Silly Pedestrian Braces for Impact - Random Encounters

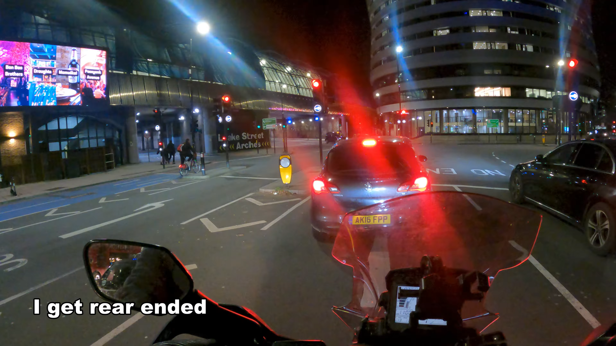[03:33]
What the fuck are you doing?
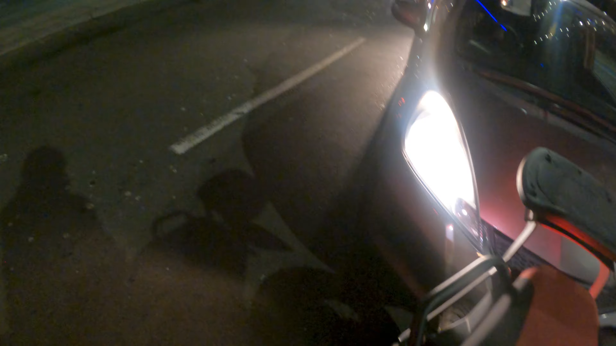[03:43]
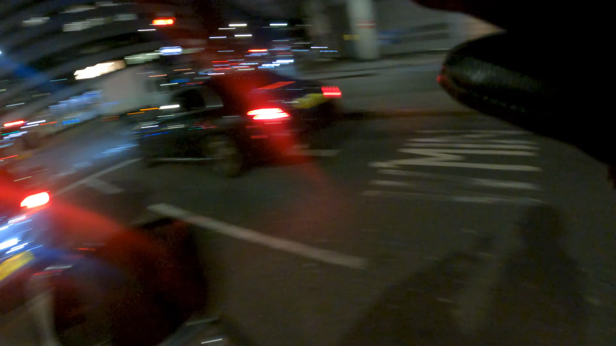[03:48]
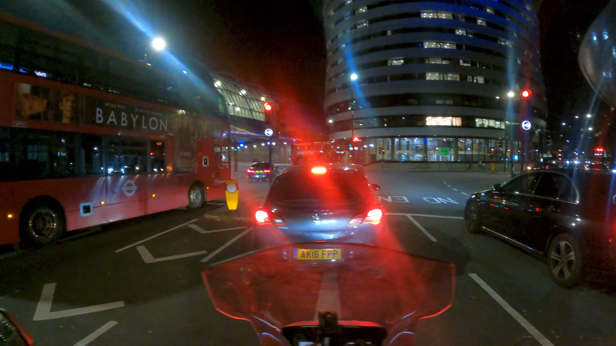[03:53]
He only lightly nudged my back wheel there
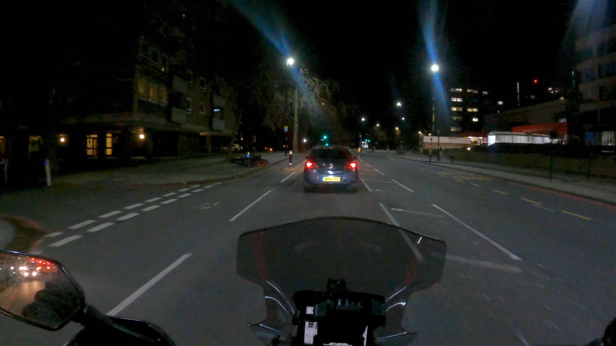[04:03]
If it was my number plate that went crack or something like that That would be something to shout and hoot about My number plate or my fender